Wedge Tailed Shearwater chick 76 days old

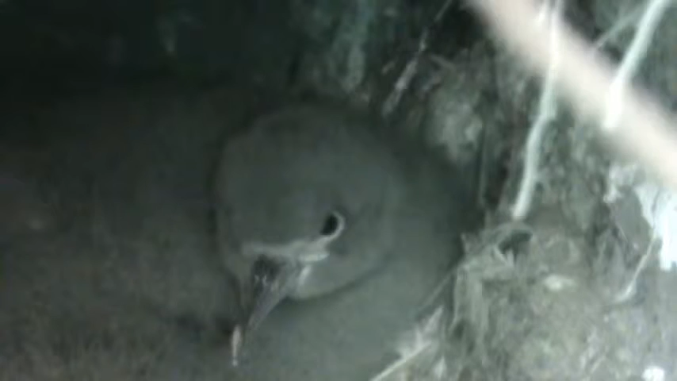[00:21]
The chick is probably slightly bigger than the adult at this point. It won't be long now. It's five weeks. It won't be long now.